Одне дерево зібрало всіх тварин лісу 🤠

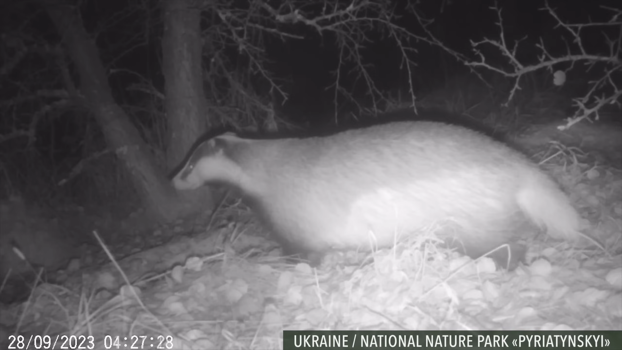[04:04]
Слідком за кабанами на кукурудзяне поле навідуються бурсуки. Їх нора неподалік. Осінь – пора активного накопичення жиру на всю зиму. Його має вистачити на довгий сон аж до весни. Цей симпатяга з помітними смугами на боках та світлими бакенбардами – єнотовидний собака. Переселенець з далекого сходу. Мешкає неподалік, у заплаві річки.
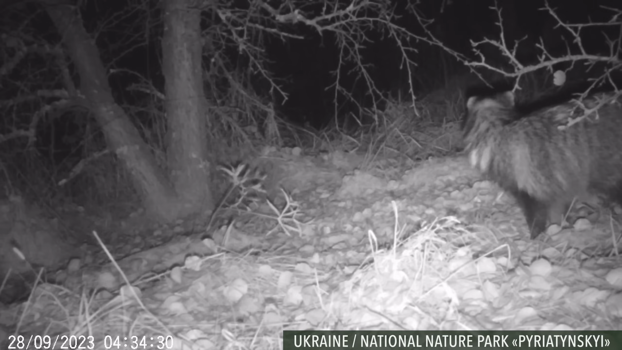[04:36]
Він також готується до зимової сплячки.